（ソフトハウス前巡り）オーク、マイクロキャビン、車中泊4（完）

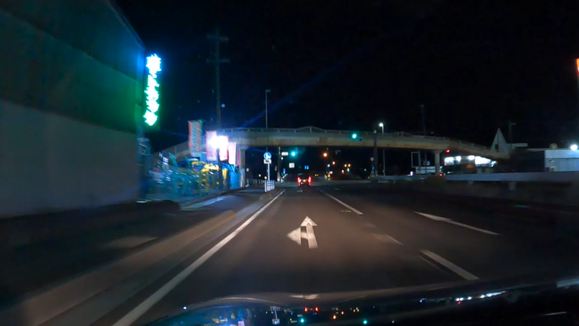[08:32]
一応、右車線に行かないといけないので、亀山大津。右車線って書いてありますね。右車線走りましょう。右車線を進みます。正解。1km道なりです。この感じで、行きましょうかというところですね。
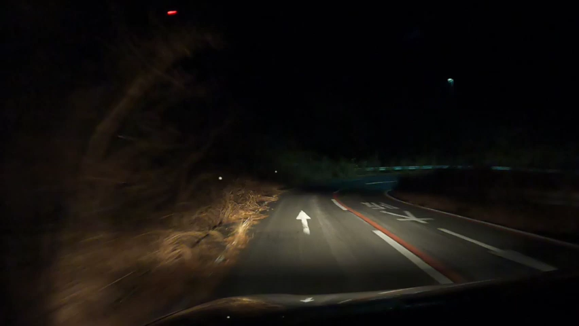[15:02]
あのー。ほんと、対向車が来たかと、勘違いしちゃうんですよね。今の車って、結構ね、白色のライト。ウケコトかな。IBDか。多いのでね。ちょっと驚いちゃうっていう感じがあるんですが。さあ。あー。なんか、気持ちみたいになってきたね。
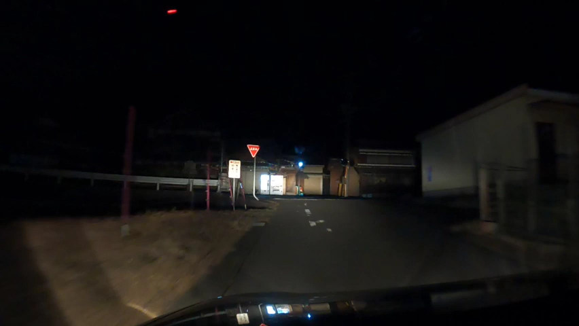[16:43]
明るいでしょ、これLEDが。街灯が。
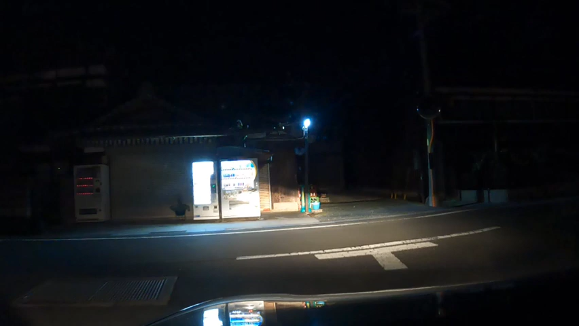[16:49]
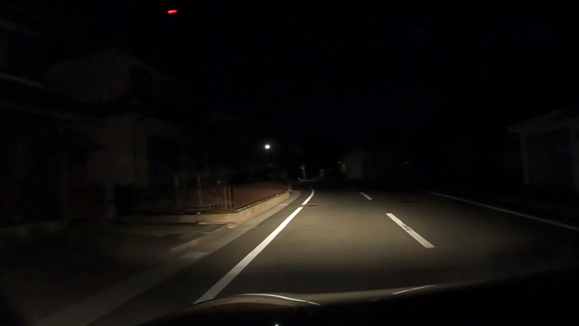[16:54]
旧大和街道。左方向です。続いて、左方向です。ですけど、やっぱりこのね、あのー、寒い時期なので、ハイビームにしても虫が飛んでこないのはいいですよね。ほんと。あの、夜中走っててもね、車が汚れないというのはいいですね。左方向です。え?どこ?これ、左?で、踏切!
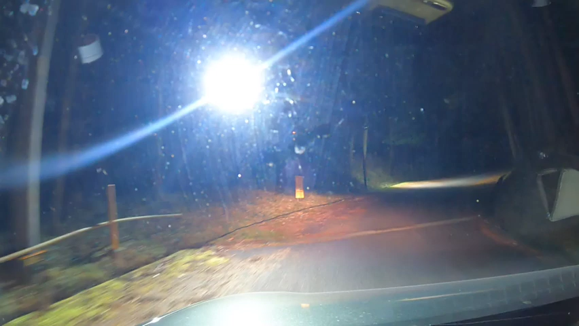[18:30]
車がいるんじゃない、これ先に。今、明るい。いや、違うか。赤いランプが見えたんですけど。あー、でもここから歩かないといけないんだ。あー、これはダメだな。さすがに歩くのは嫌だな。
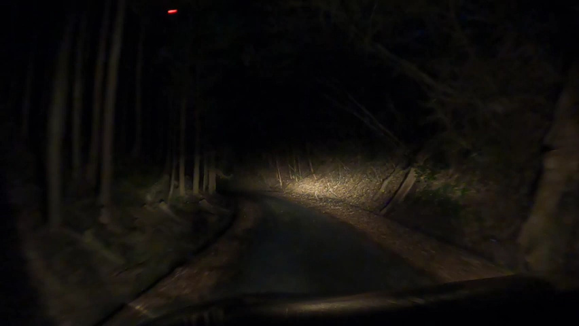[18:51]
結構歩かないといけないみたいです。さすがに。今、何の?今、0度です。あー、もうここから歩かないといけません。敵地に到着しました。お疲れ様でした。これ。あー、もうこれ道外れるわ。あー、ここが。えー、こんなとこが後なの?
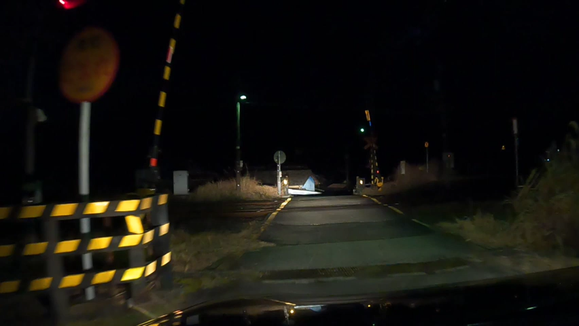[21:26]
さあ。まあ、あの集落があるのがね。あ、駅があるんだ。すぐそこに。
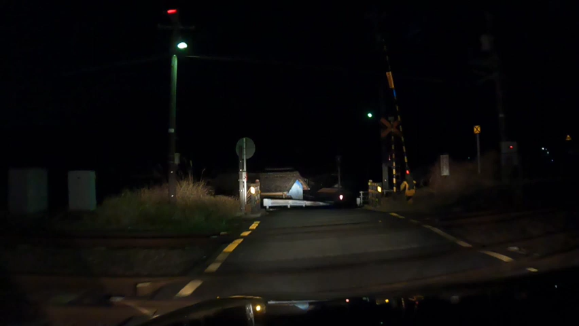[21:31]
駅行ってみたいな。あ、これ駅だ。
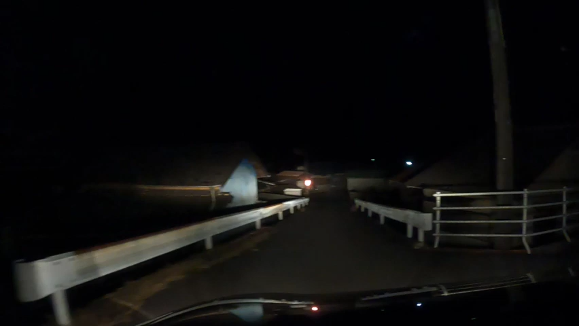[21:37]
ちょっと右曲がりましょう。あら?あれ?私ここの。あ、そうだ。私、関西本線の駅行ったことあるんだ。行ったことあるというかね。あれ?ここ私一度来てるかもしんない。あ、でも関西本線周りって似てるもんね。でもあの時は伏線だったかなぁ。これ駅があると思うんですよ。
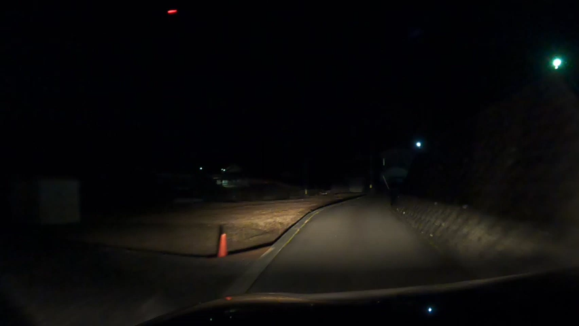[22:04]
いや、てか駅あったよね。この時間だったらもう。
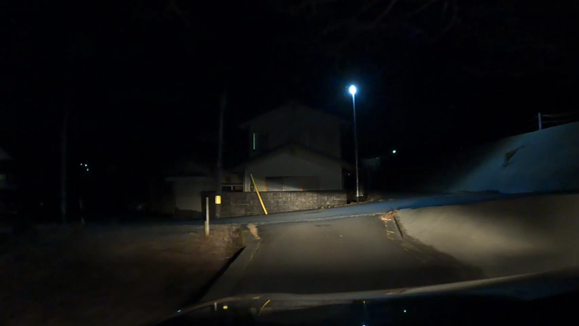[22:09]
あ!あら?ちょっと一遍駅行ってみましょう。
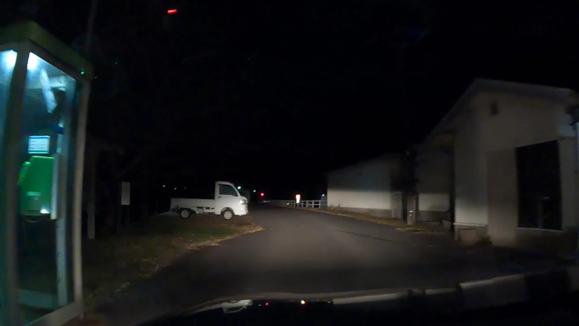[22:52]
あ、来てる来てる。
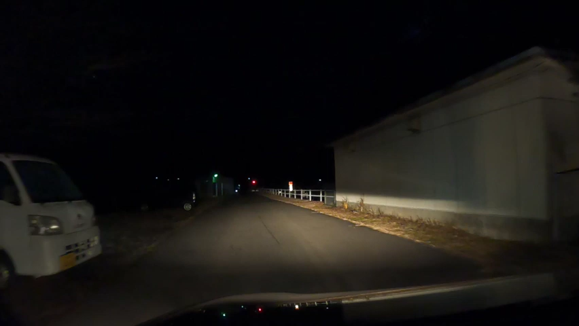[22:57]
来てるわ私。あ、来てる来てる。一度ここで。カミちゃんと来て、写真撮ったような気がしますね。